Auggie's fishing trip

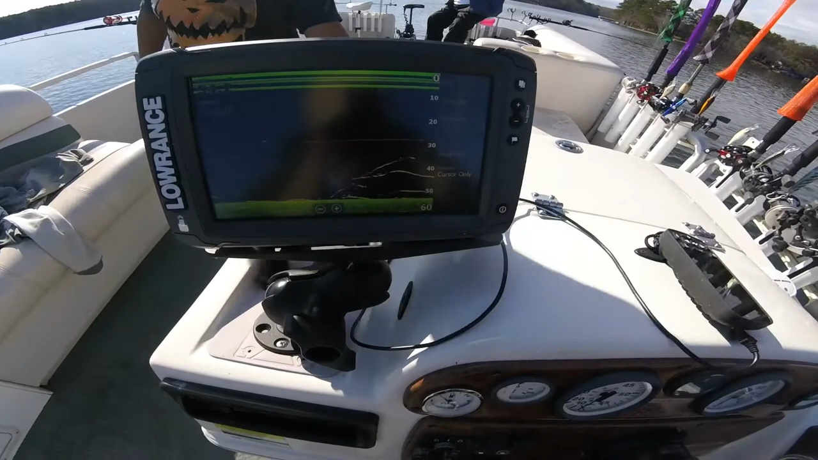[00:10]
Where? See that fish that came up? Mm-hmm. He was heading up towards that fish.
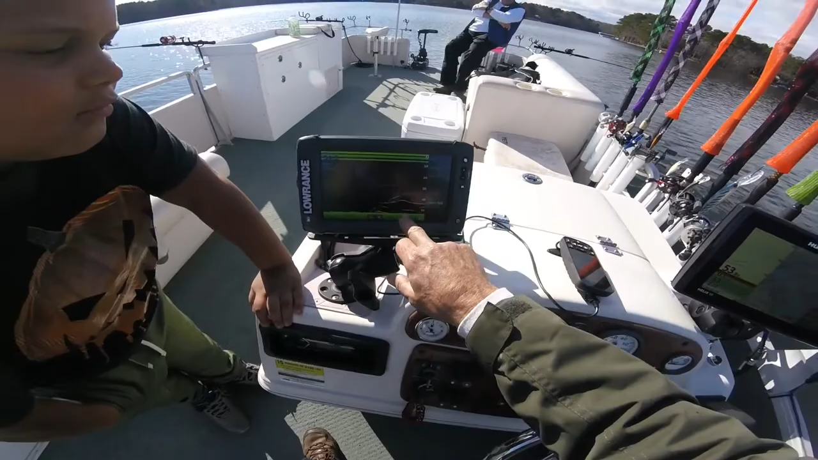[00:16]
That's the weight. That's the weight. Okay. And then there's a 6-foot leader. Oh, Auggie! Fish. Auggie, got, Auggie, got come on, son! Come on, son!
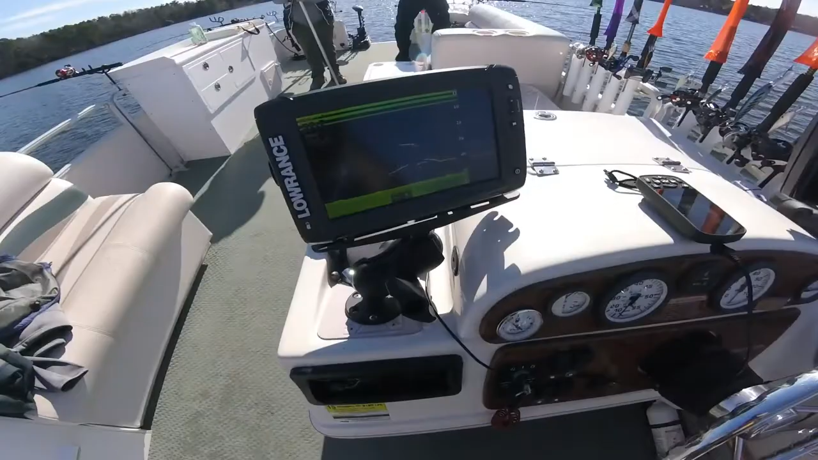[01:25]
Oh, they window shopping. Hmm? They window shopping. What does that mean? That means they're coming up and looking at the bait.